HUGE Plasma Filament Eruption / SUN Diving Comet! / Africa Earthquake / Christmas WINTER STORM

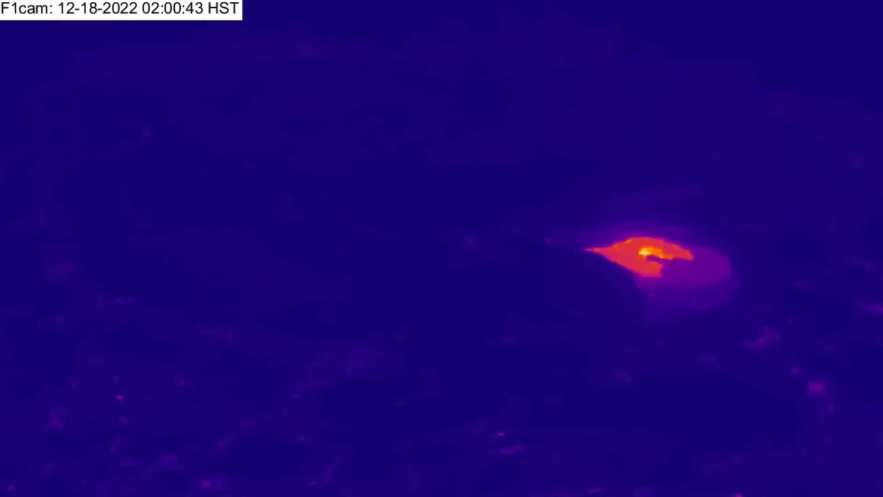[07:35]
Largest through Hawaii region being a 3.2. And a quick look at the Kilauea caldera as lava is moving again.
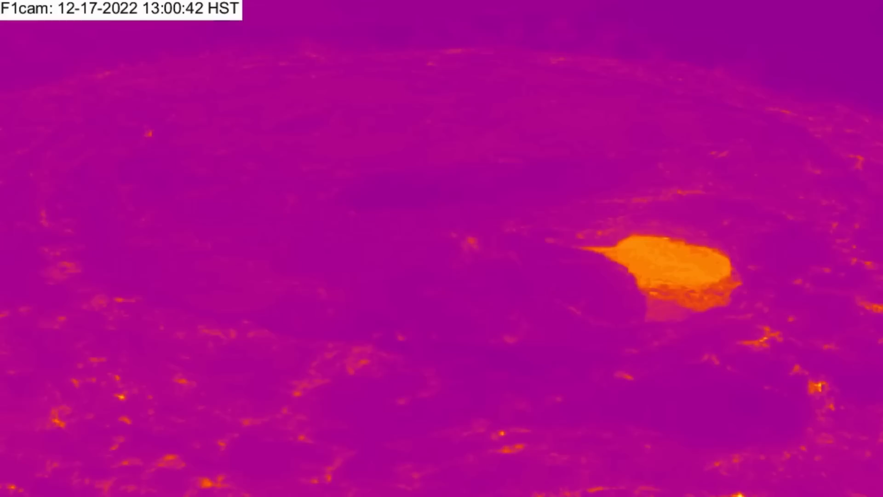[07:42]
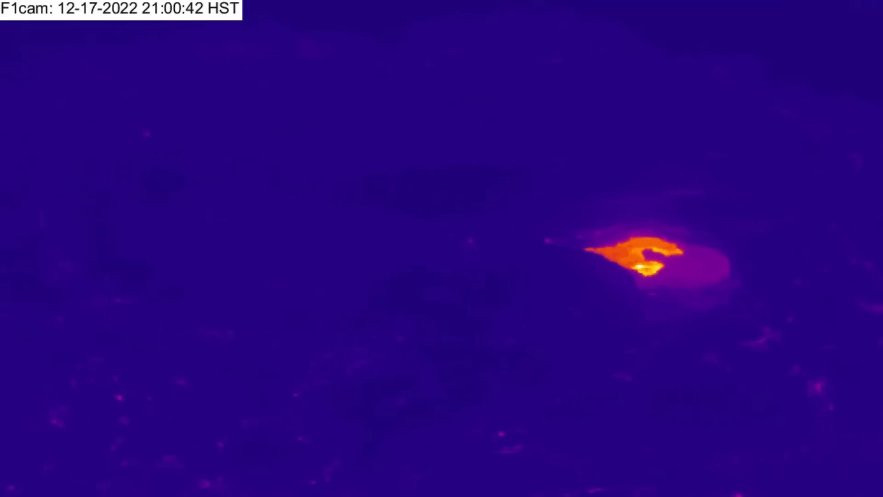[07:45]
Through that little soft spot there, you can see it leaking through, but nothing major. Minor activity up into Alaska as well.